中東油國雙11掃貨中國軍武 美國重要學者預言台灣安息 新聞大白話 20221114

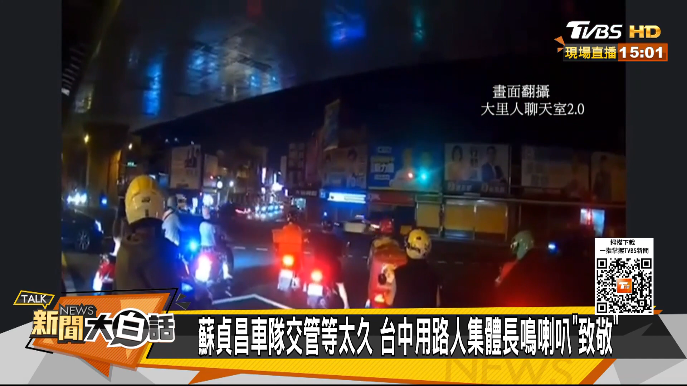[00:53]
苏贞昌可能跟蔡启昌有仇这是在台中大理他们这个粉砖上面就有人拍摄这一段画面上传他说就是在这个内心桥两侧的交管但是就是因为大家一直在那边等到底是谁怎么都不肯过去等到受不了然后这个人长长的车潮一直蔓延到一民路口说有几十台汽机车实在是受不了所以一起这个暗长鸣